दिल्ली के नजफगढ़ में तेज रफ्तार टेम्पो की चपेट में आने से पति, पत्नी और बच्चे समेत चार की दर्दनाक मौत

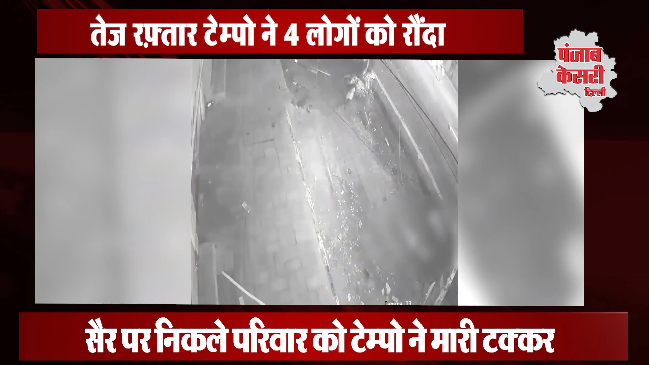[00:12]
तीन लोग एक ही परिवार के थी आपको बता दे टक्कर इतनी भीशन थी कि हाथसे के बाद शवो के चीथड़े चारो और बिखर गए